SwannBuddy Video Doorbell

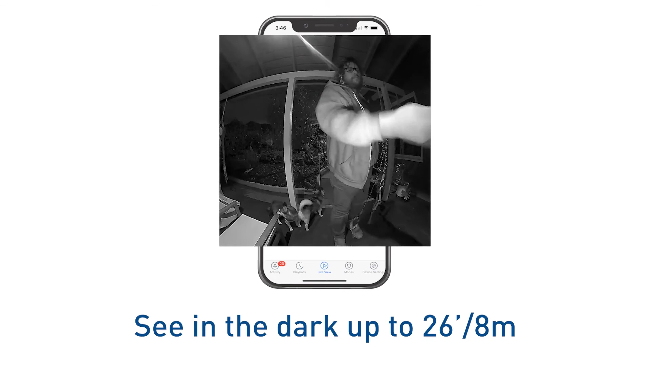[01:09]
with powerful infrared night vision that kicks in automatically as night falls the